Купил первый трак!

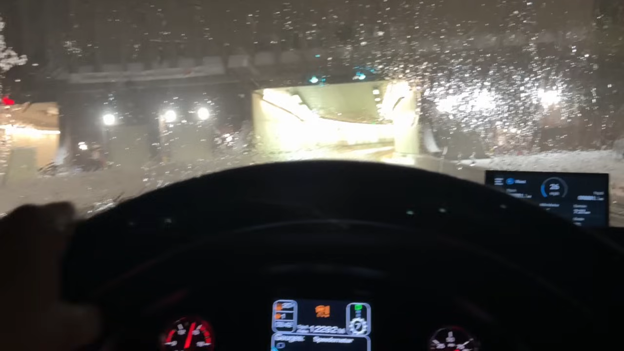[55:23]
Посмотрим сейчас, что там в туннеле. Сколько снега. О, светло как, ребята. Ух! Класс.
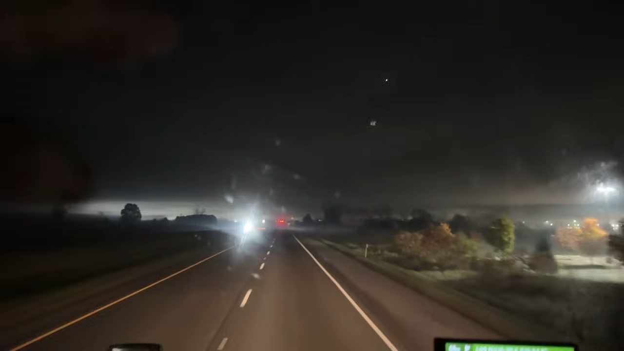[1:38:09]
Короче, туман поднялся наверх, вот, ну, я не знаю, может, на этажей 10. И такое чувство, что это тучи. Короче, такое ощущение, что небо, оно очень низко находится, видите? Вау! Я ни разу такого еще не видел. Я 2 года еще ни разу не видел. Вау! Как мне это нравится. Все так. Притормаживаем светофор.